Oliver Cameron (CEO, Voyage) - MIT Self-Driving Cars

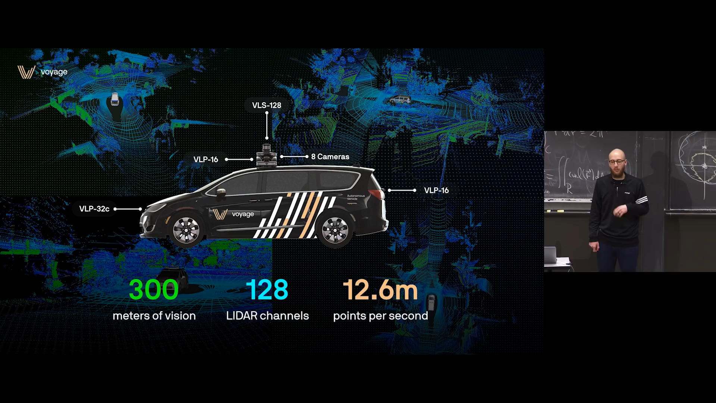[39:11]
which is a 128-channel LiDAR that's capable of seeing in 300 meters in 360 degrees. Many other different LiDARs on the vehicle to cover different certain blind spots. Altogether, we process 12.6 million points per second, and that just looks incredibly high resolution.